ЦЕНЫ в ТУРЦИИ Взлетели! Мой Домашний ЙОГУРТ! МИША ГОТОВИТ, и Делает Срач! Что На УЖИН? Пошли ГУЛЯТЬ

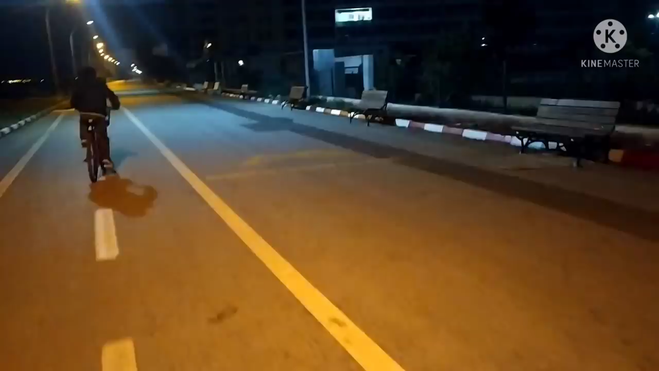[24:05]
вот елочки там какие-то огоньки светятся это магазин там а вот здесь вот уже проехали